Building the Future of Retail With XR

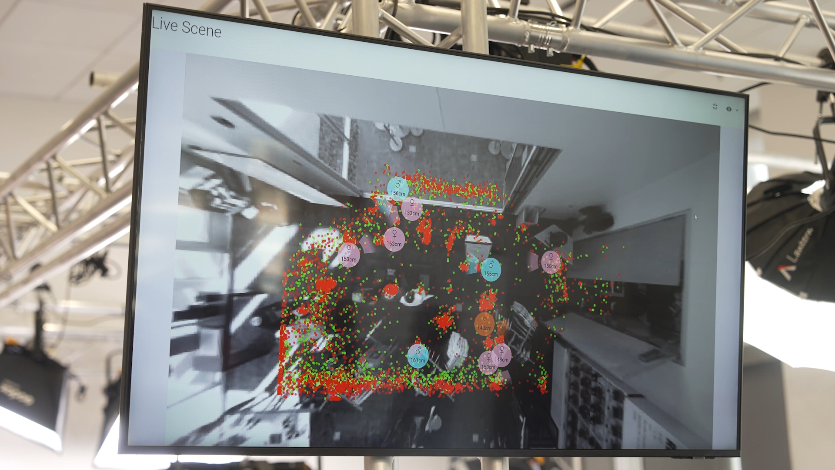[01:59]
So we now know where consumers are stopping, what they're looking at, how much time they're spending,
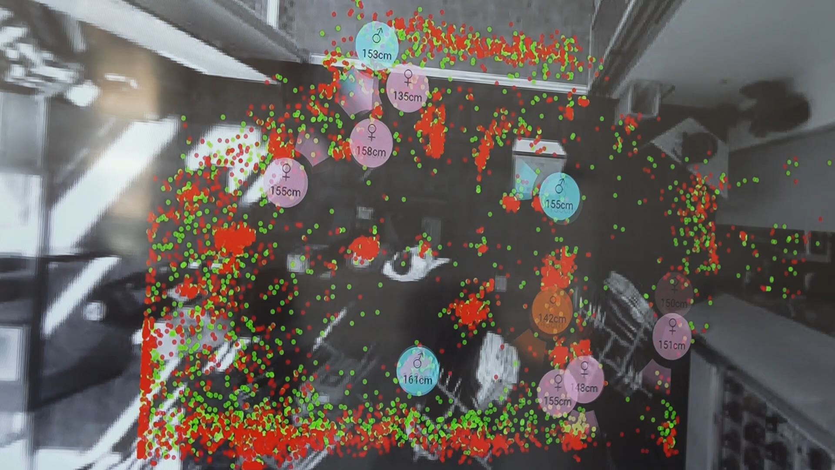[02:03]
what gender they may be, to look at goods and services. So we use that original kind of sensor information to figure out where we're going to put both physical and virtual merchandise.